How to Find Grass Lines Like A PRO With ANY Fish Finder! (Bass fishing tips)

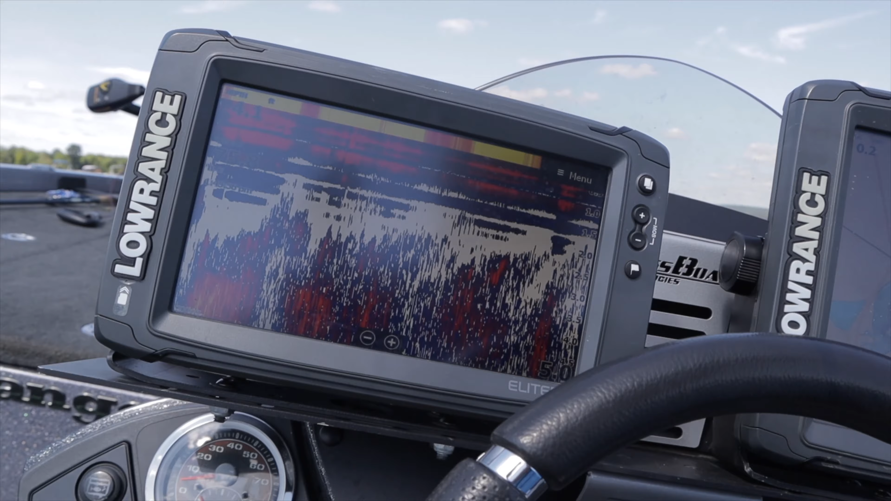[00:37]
We're lined up with the fish finders. This is going to be the one we're starting with.
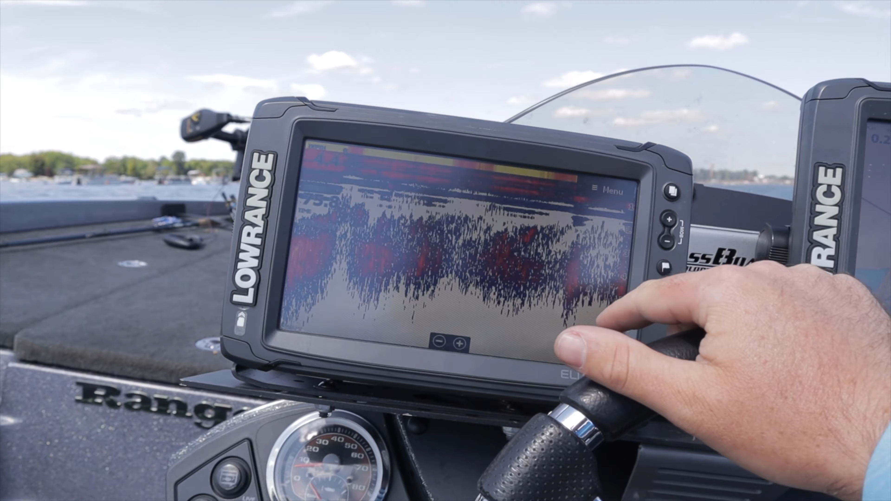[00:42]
Hopefully you can hear me well over the sound of the motor but we're going to start with this guy right here and this is just basic 2d sonar.
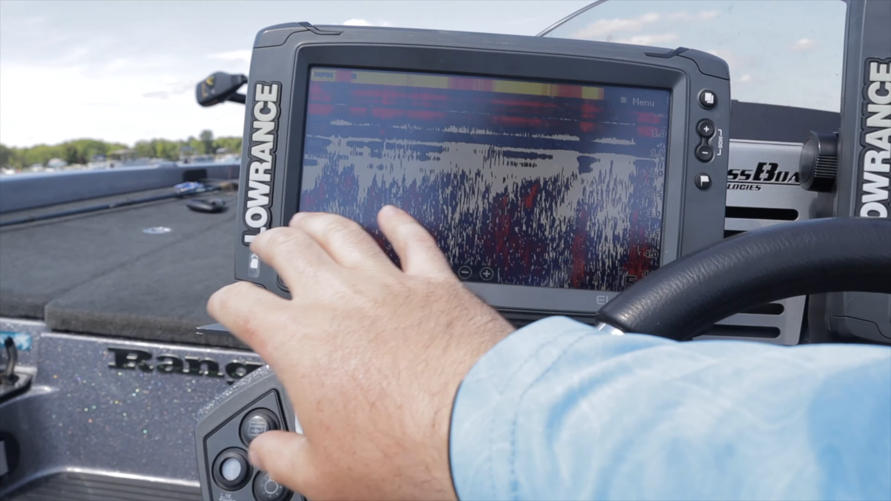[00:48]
If you have any fish finder this is what it's going to come with. It doesn't you don't even need GPS anything I'll explain that in a second here but this is the only screen you're going to need and it's the easiest way to find grass edges.
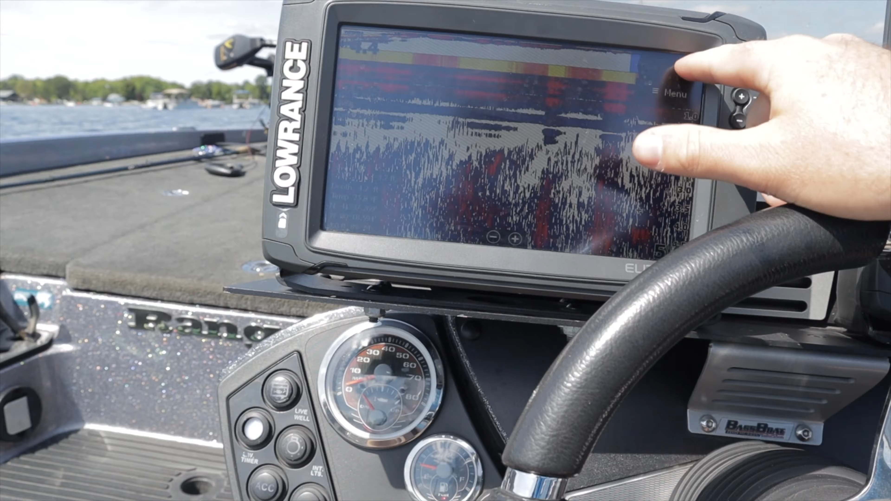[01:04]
Even the most basic of fish finders can do this. A 5 inch Lowrance a 4 inch Lowrance you'll literally be able to see this even if this was black and white this will work.
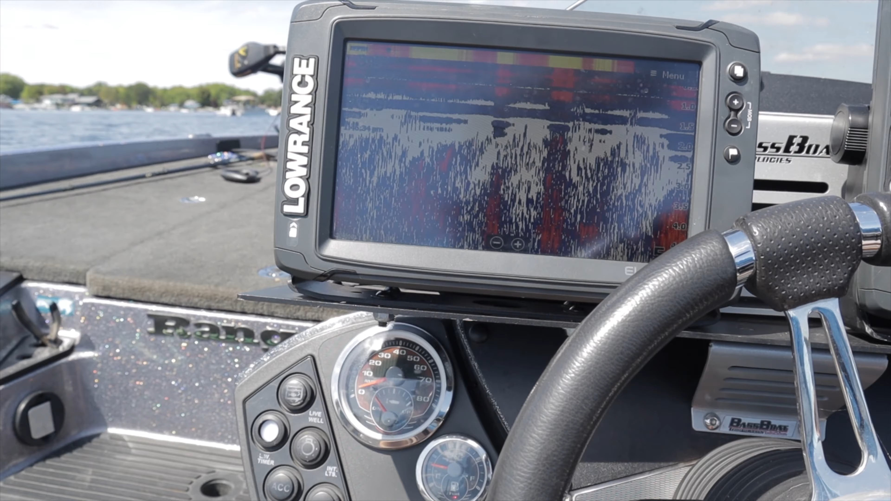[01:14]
This is my easiest way to find grass lines then we'll show you some more advanced ones.
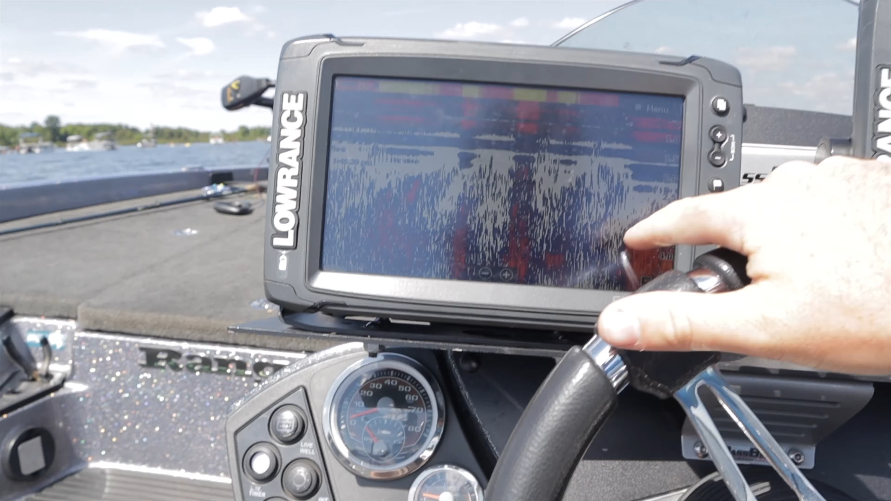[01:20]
All I have over here is just my map so I can see where I'm going but even if you don't have GPS all I would do is keep two marker buoys right next to me down here in the console.
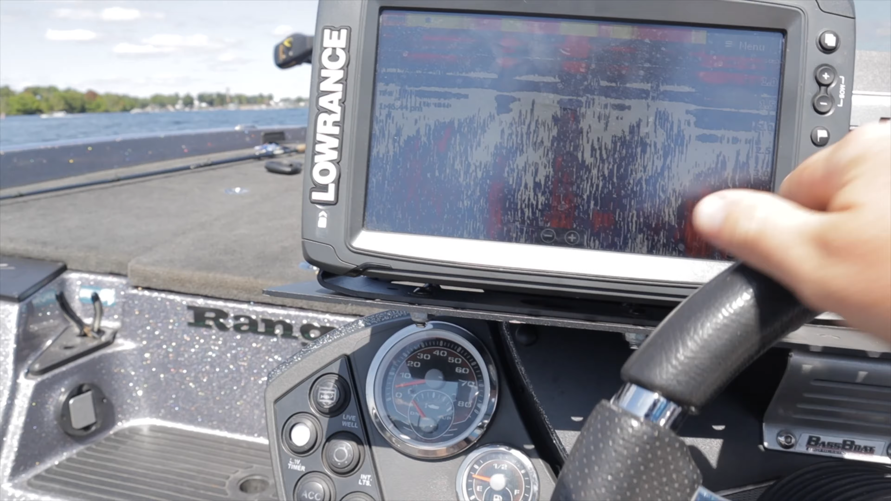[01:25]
I'd idle out and you can see that's all shaggy
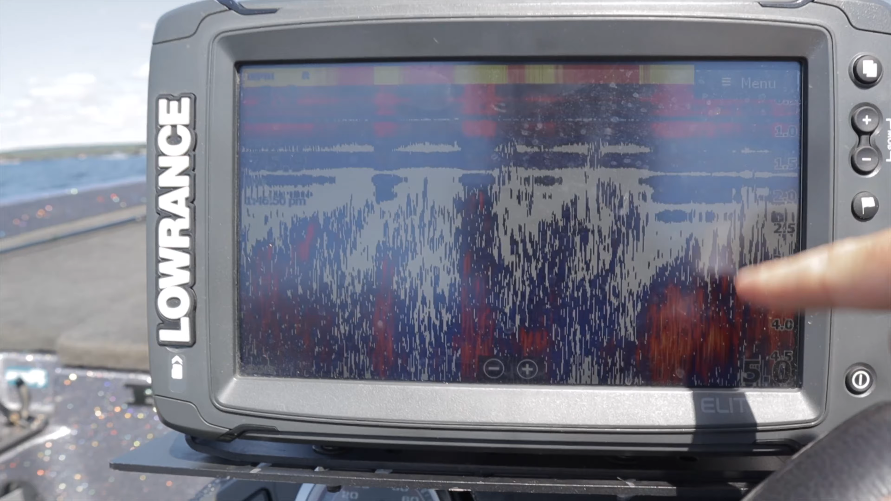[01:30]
looking that's all grass and if I look over the side of the boat you can see the grass.
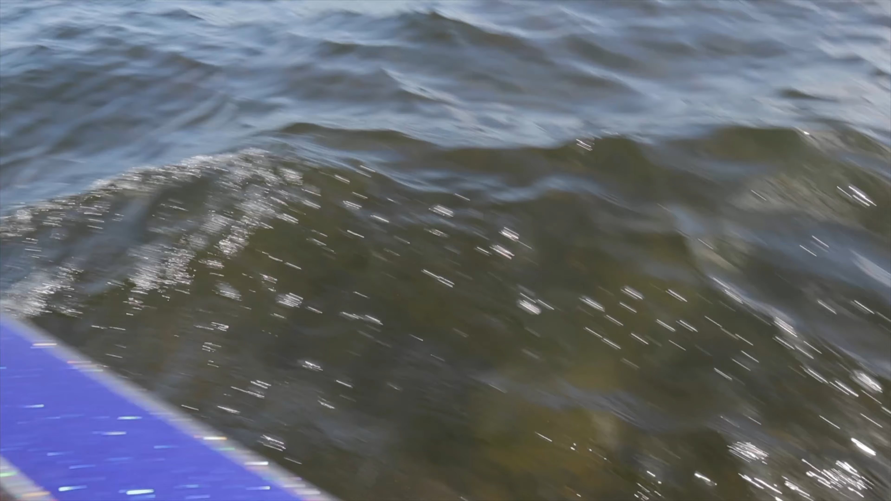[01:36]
So we're going to idle out away from the bank and you're going to do this in a zigzag motion
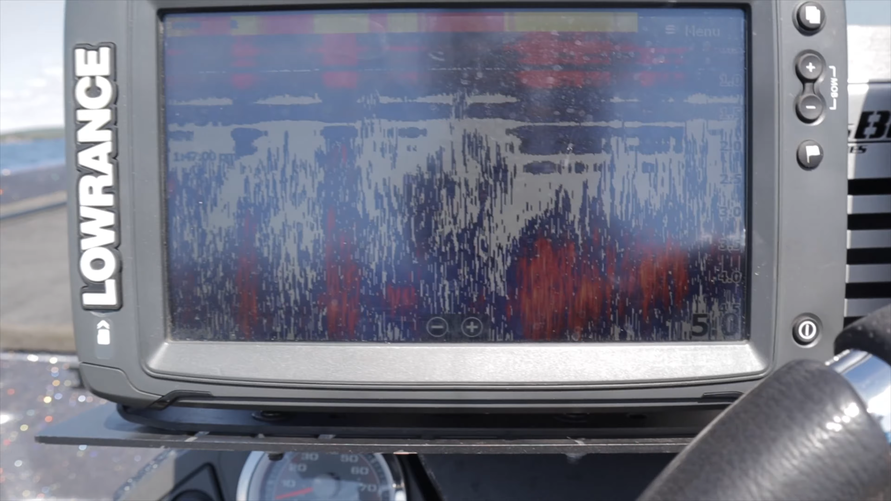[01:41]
and you're only going to be able to fish little bits of grass line at a time unless you have a GPS to mark all your spots
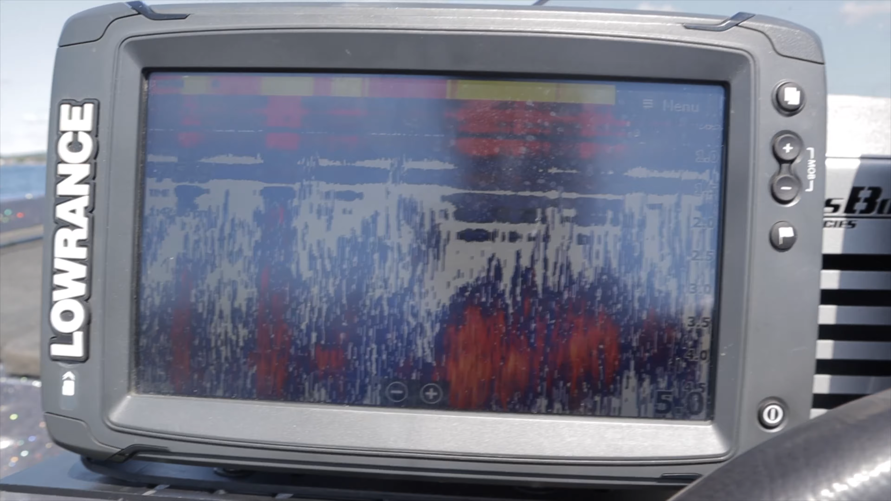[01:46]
but we're going to keep idling out you can see it's real shaggy there still and it's just going to keep looking like that.
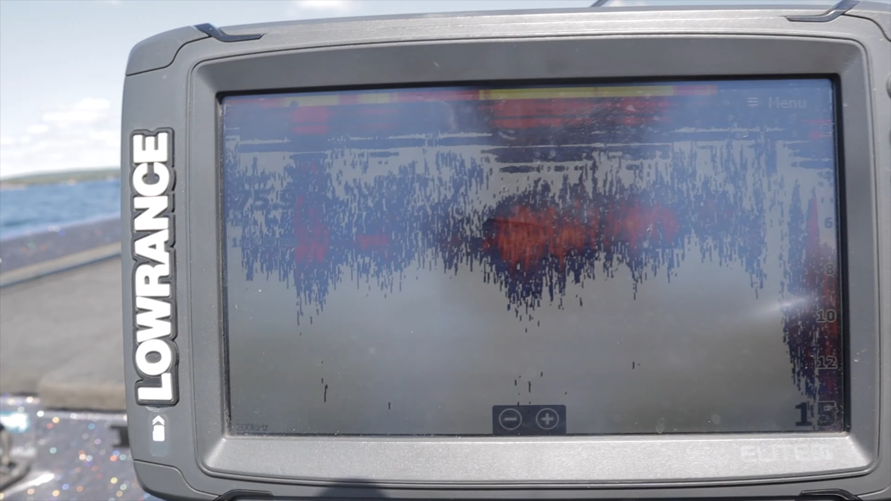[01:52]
Now right there did you see see how this drops off and you can see that distinct
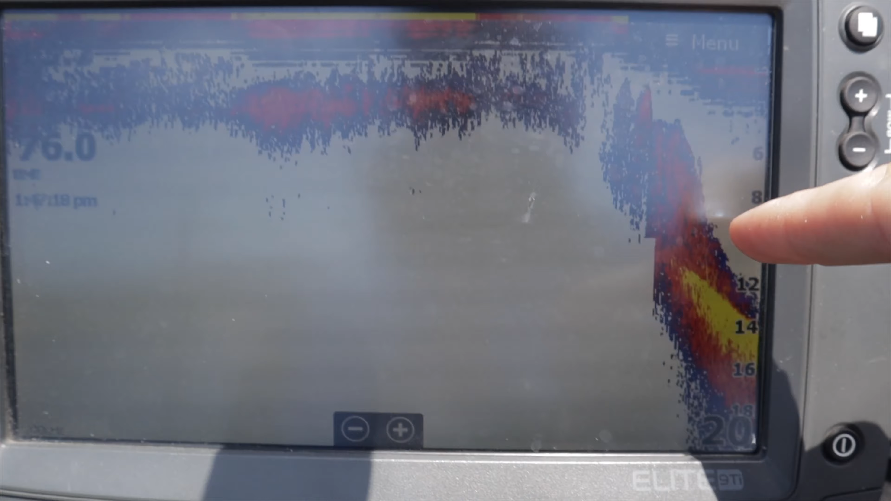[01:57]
wall right there I'd throw a marker buoy right over the side of the boat right there.
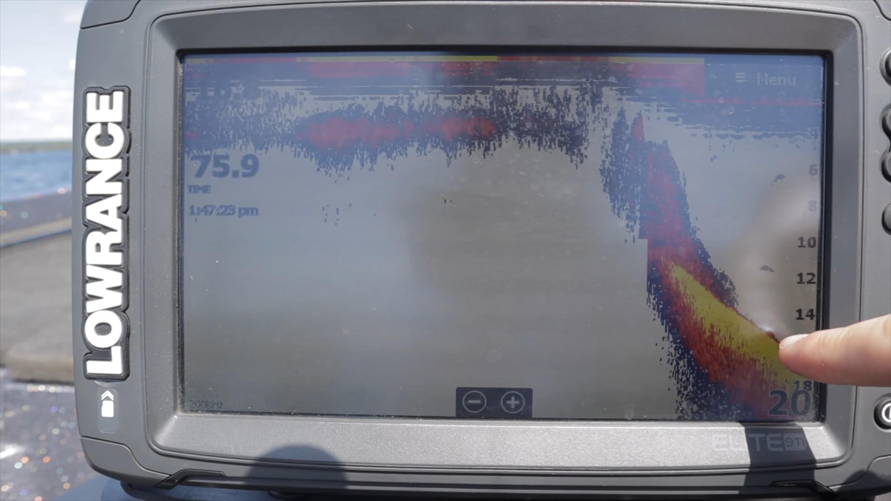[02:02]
Now you can see there's no grass out here this is the very edge this doesn't grow up very tall this is only about two
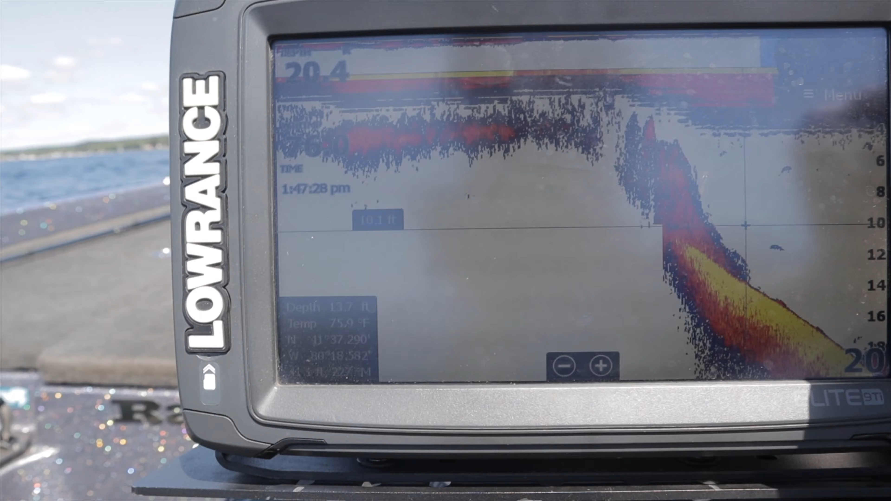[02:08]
foot deep and then this grows all the way up to the surface there and there's a giant ball of bait right there.
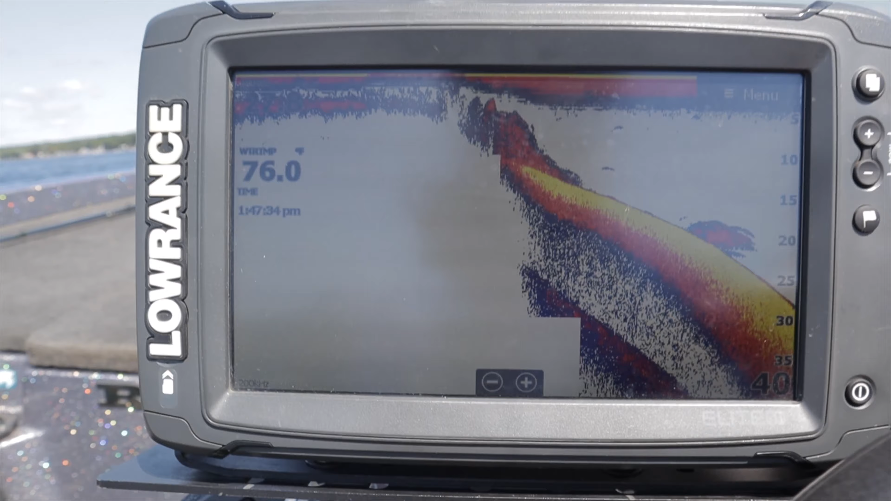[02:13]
So now we're going to turn the boat around I'd go about 100 yards 200 yards however